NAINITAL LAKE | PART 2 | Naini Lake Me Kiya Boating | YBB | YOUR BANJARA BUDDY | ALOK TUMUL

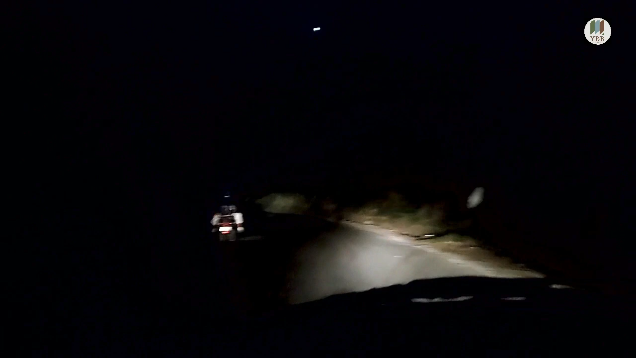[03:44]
तो अब हम लोग नैनीताल के जो ताल है वहां से वापस लौट रहे हैं अपने रूम की तरफ और ये सब देखिए सब जा रहे हैं। घनघोर अंधेरा अंधेरा है और हम लोग